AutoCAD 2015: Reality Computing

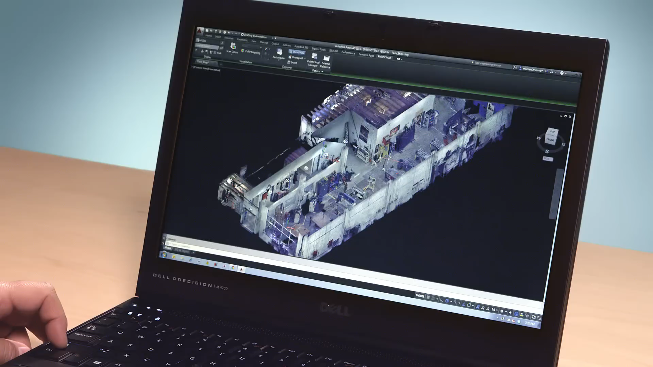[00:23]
Performance and visualization have been vastly improved to the state where the point cloud is the model.
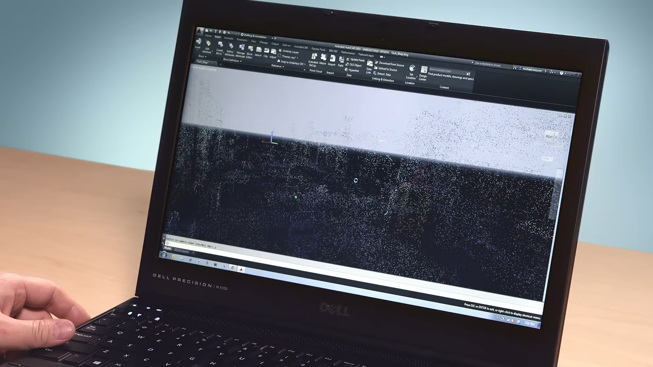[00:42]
We can immerse ourselves in this scan and decide what modifications or remodeling we'd like to do. In AutoCAD 2015, we've added new tools that let you model from the point cloud.
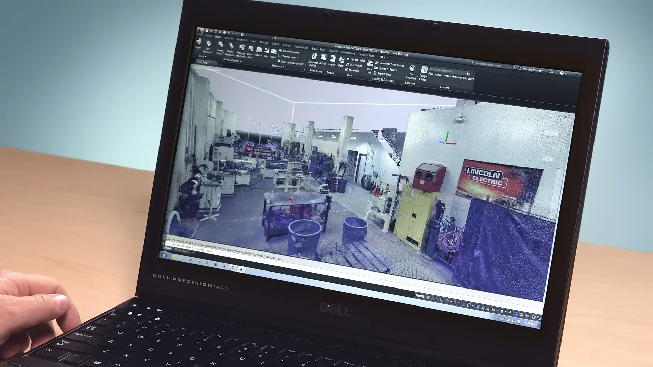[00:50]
You can see the cursor recognizing the faces of the walls, floors, columns, and really anything else in the scan as it reorients itself to these various surfaces.
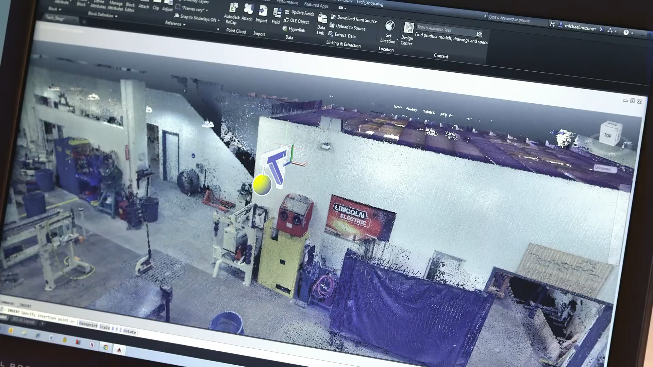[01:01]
In this case, we'll add a new lighting fixture to the area.
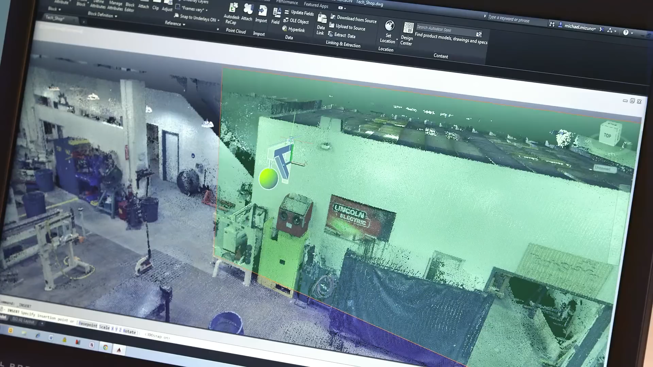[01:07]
Notice how this fixture snaps to the point cloud, another new feature in AutoCAD 2015.
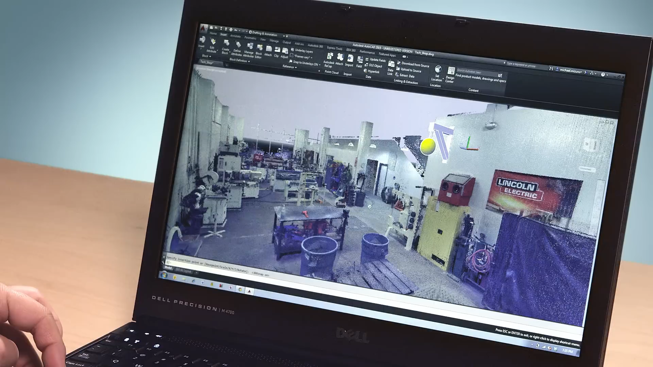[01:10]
From within AutoCAD,
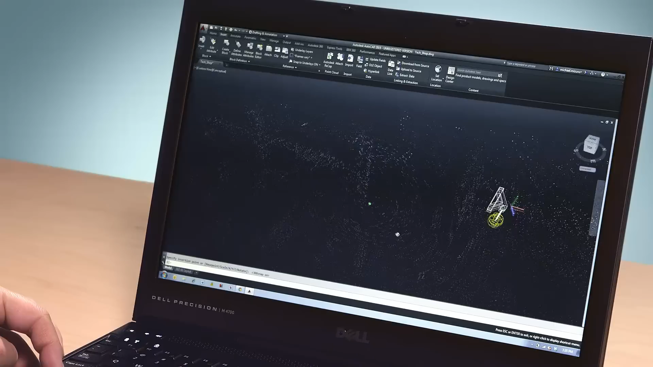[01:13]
we can easily experiment with different locations for the fixtures, and since we have a highly accurate point cloud, we can specify with millimeter accuracy where we want that new lighting fixture installed.